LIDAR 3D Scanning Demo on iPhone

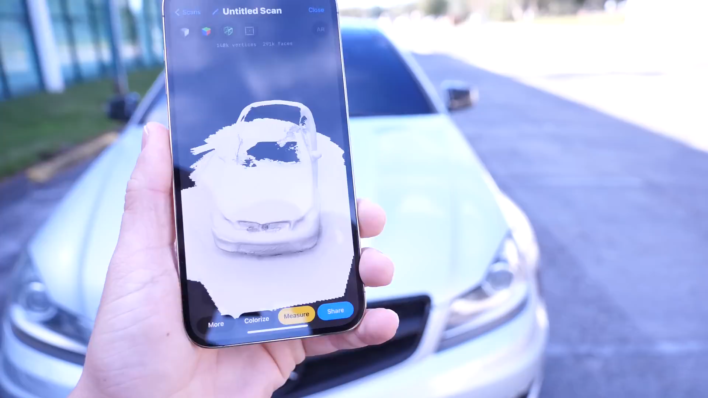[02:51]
You can maneuver this around. You can see the vehicle here being scanned.